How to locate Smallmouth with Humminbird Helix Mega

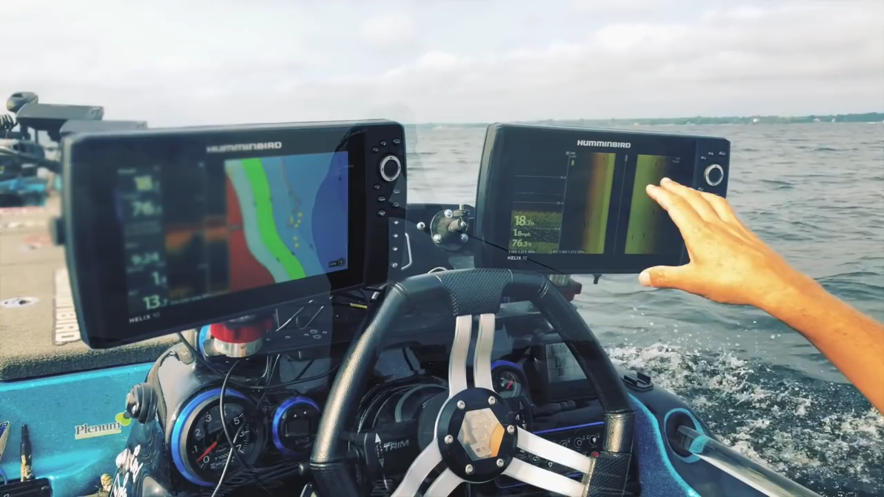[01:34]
and I'm going to have side imaging here, out to 100 feet, I'm going to have straight down imaging here, and then I'm going to have the Lakemaster map in the northeast states right here,
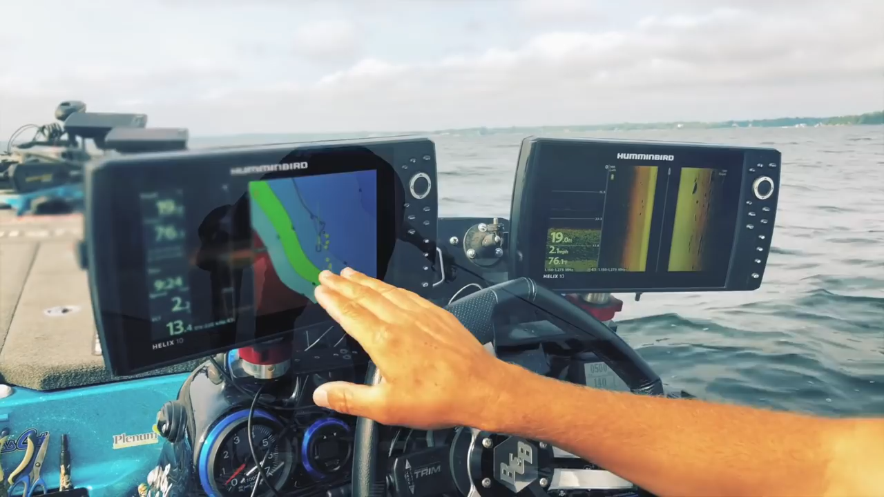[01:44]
and I'm going to have it color graded to exactly how I want, so the different colors are going to show me the right depths and know exactly where I want to be, and then I'm going to have straight through, just straight through Sonar, which will, is a through hole transducer, and will pick up the bottom even when I'm on pad, so I can find rocks, boulders, bait, and different depths and drop-offs while I'm running.
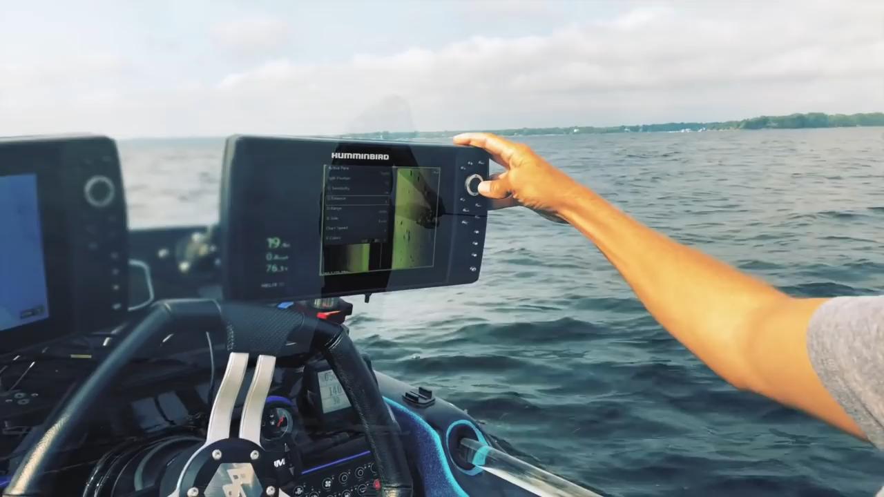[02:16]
On your right here, you've got side imaging, and I'm going to go to side imaging enhance, and that's going to be where I'm going to play with all my different settings to get those boulders and rocks and bait to really, to really come up.
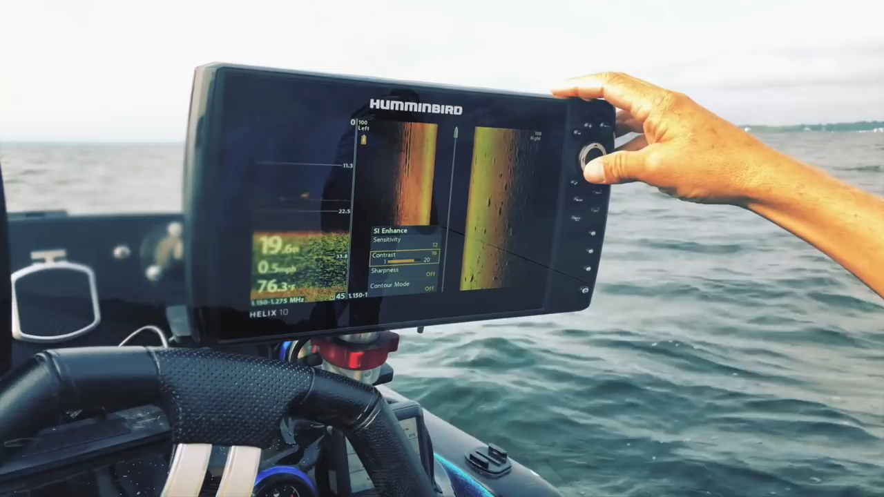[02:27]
On screen: water 76.3°F, speed 0.5 mph
I'm going to have everything here, because of Champlain pretty clear,
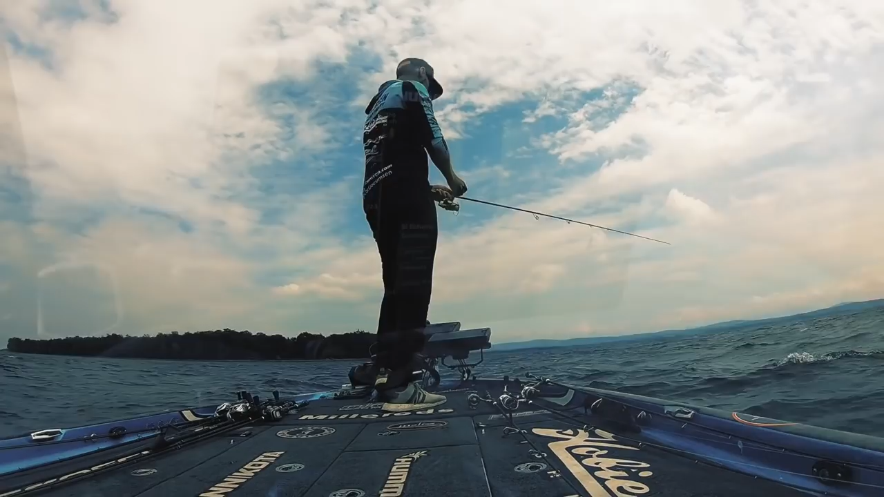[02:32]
I'm going to have everything reasonably high, so sensitivity 12,
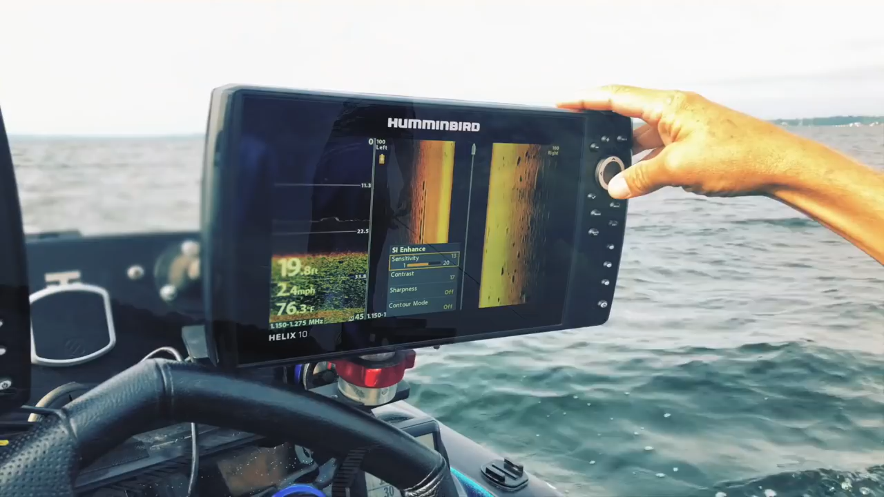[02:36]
On screen: depth 19.8 ft, water 76.3°F, speed 2.4 mph
13, contrast up on 17,
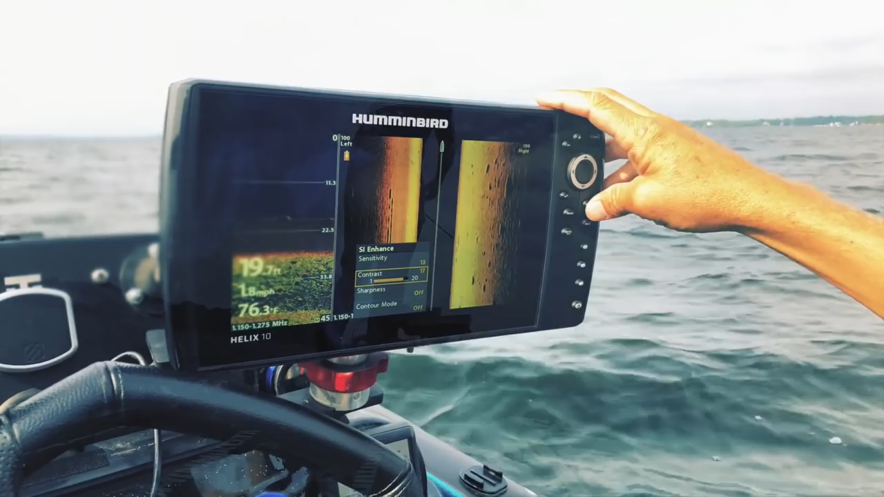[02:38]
On screen: depth 19.7 ft, water 76.3°F, speed 1.8 mph
and then the two different types of SI colors that I'm going to use.
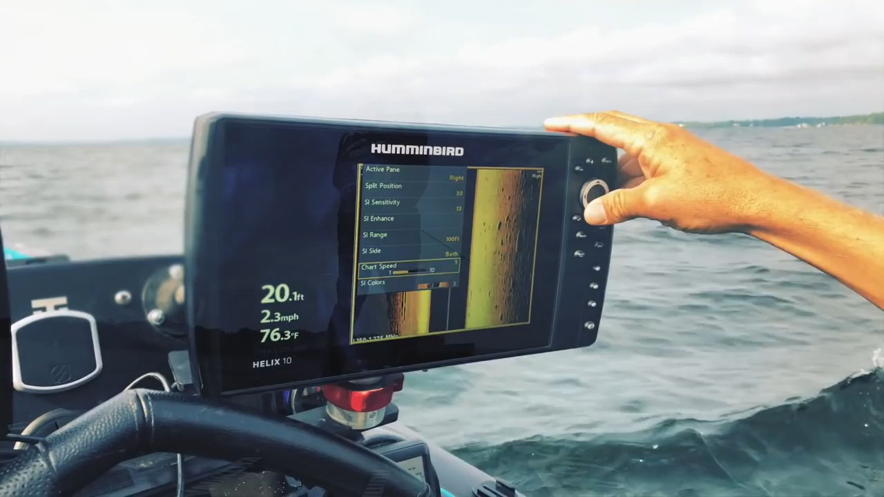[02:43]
On screen: depth 20.1 ft, water 76.3°F, speed 2.3 mph
Majority of the time, I'm going to stay with color palette three, and this one's going to be the best for structure, bait, and fish,
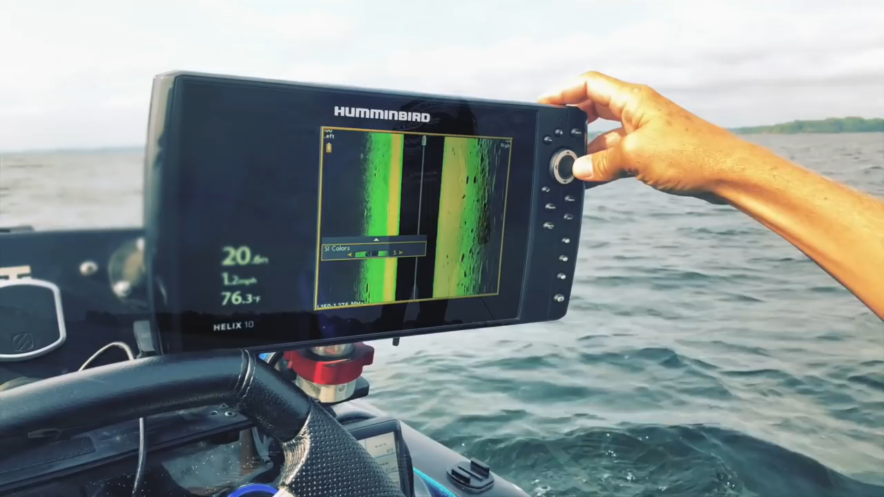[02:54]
On screen: water 76.3°F, speed 1.2 mph
but when I'm looking for just structure, and I want the most, the hard objects to stand out, I'm going to have it on color palette 11,
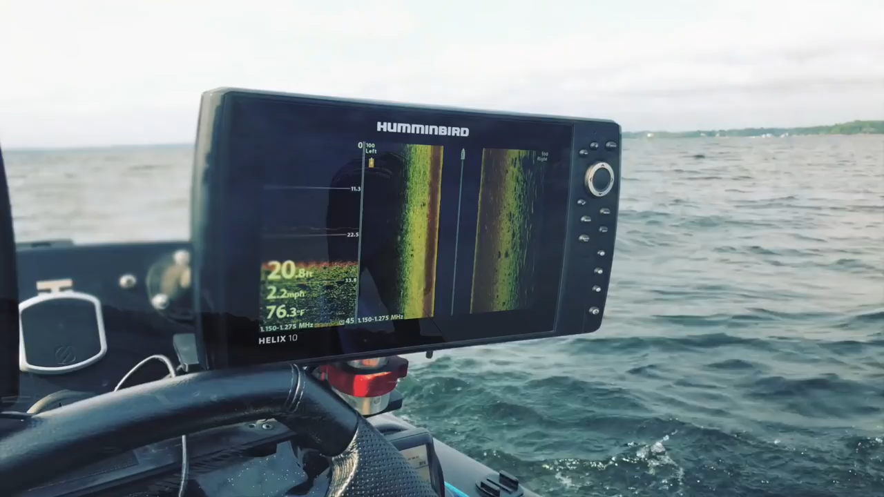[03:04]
On screen: depth 20.8 ft, water 76.3°F, speed 2.2 mph
and this is going to give you a really similar look to straight Sonar.
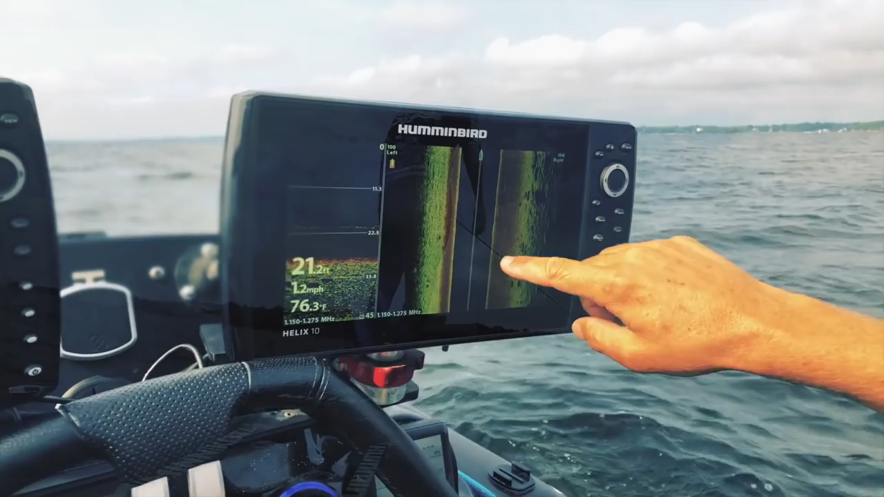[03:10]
On screen: water 76.3°F, speed 1.2 mph
It's going to be, it's going to have the red as the hardest return, and it's going to really show you these shadows on the boulders. So you can look here, I've got absolutely nothing to the left,
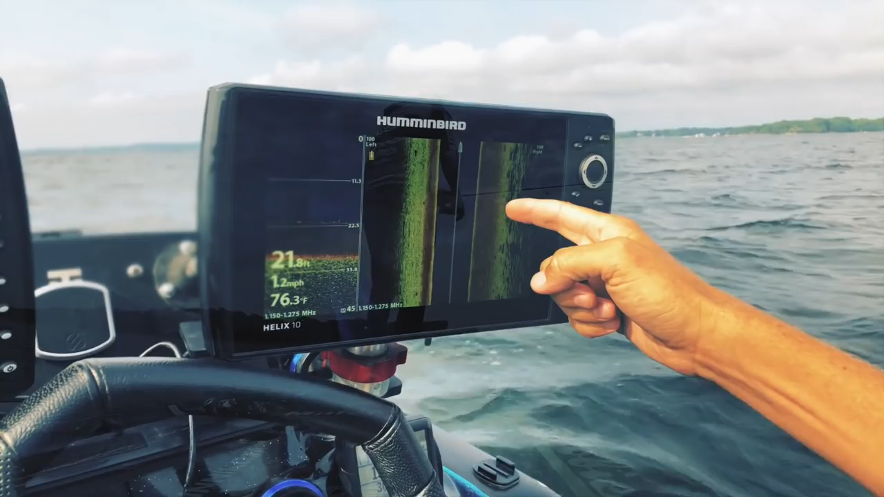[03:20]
On screen: depth 21.8 ft, water 76.3°F, speed 1.2 mph
I've got absolutely nothing for about 70 feet, and now I've got these giant boulders.
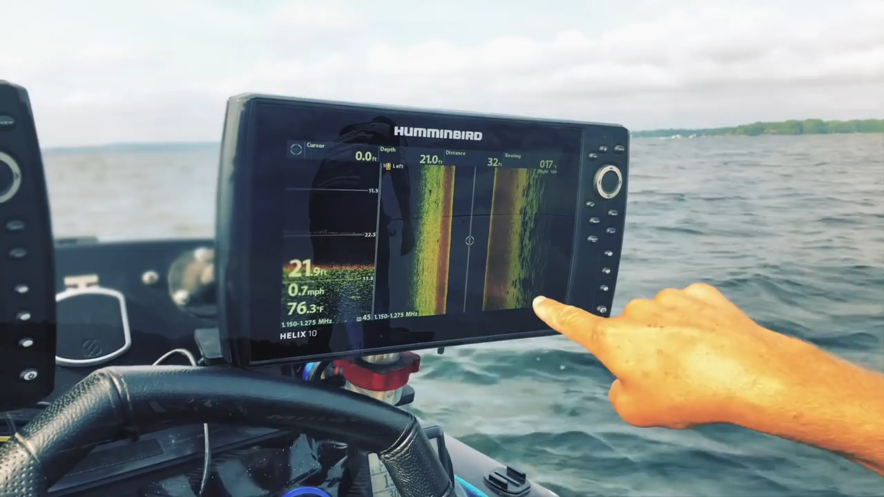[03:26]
On screen: water 76.3°F, speed 0.7 mph
You can see this boulder here, if you can zoom in, you'll see this one is the biggest boulder out of that whole group.
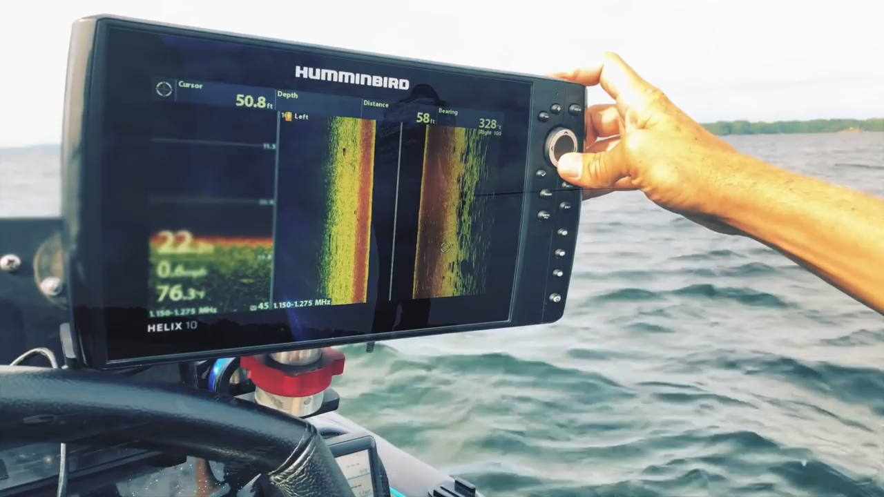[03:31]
So that's going to be the one I'm going to want to target. So I'm going to move my cursor over to that boulder, I'm going to hit mark, and now it's going to,
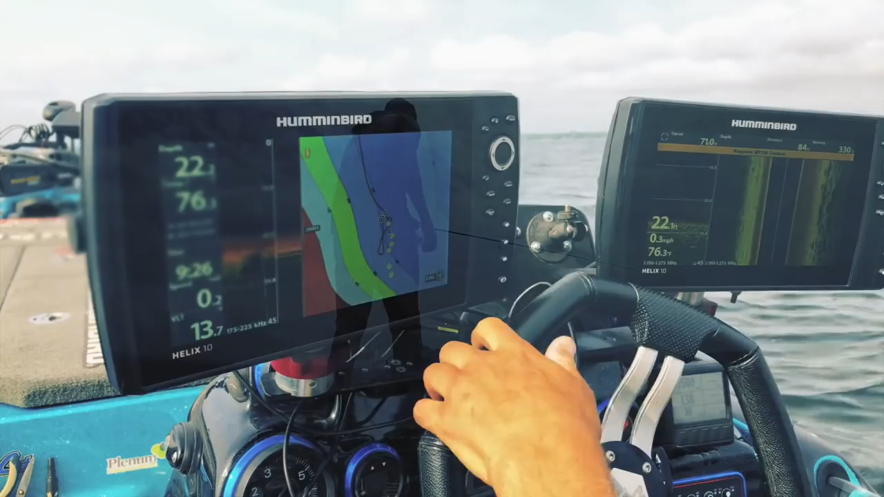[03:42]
now it's popped up on this screen almost 80 feet to my right. So now I'm going to turn the boat, and that biggest boulder in that group is generally going to hold,
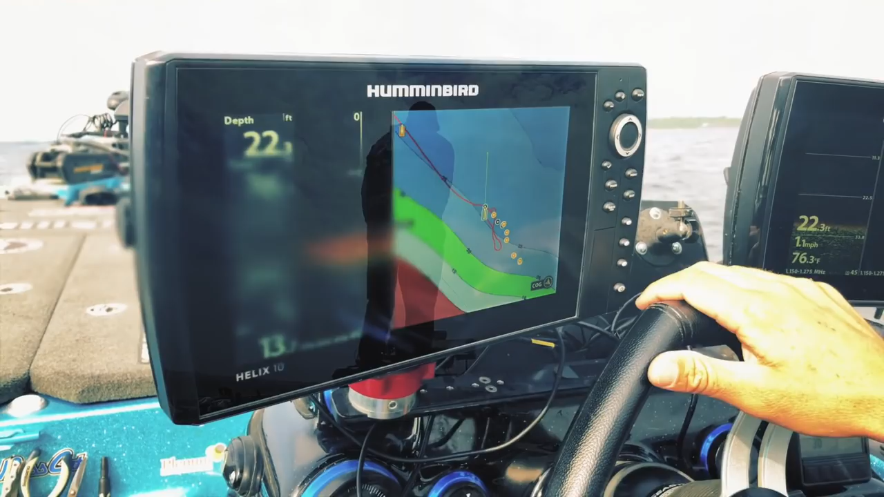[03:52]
so it's going to hold the biggest smallmouth of the largest group of smallmouth.
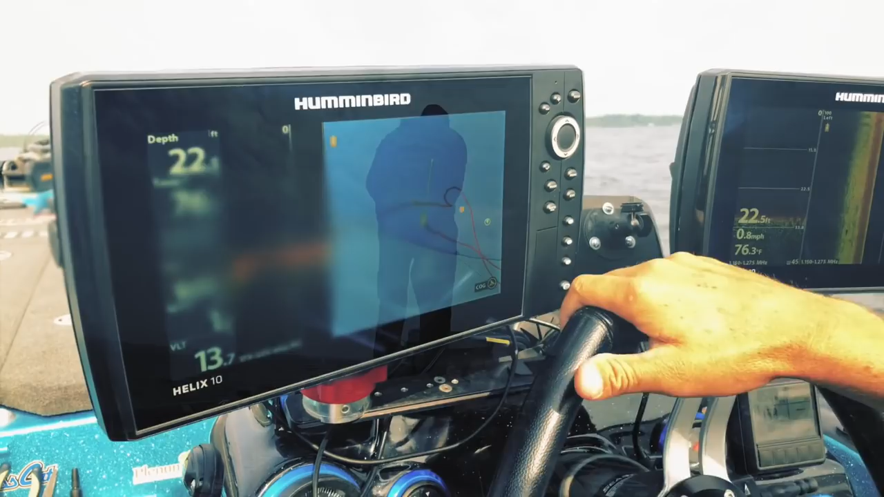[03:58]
So now I'm going to turn the boat, I've marked that boulder, and I'm going to head towards that GPS mark. So now I'm heading towards it, I'm getting about 50 feet from it,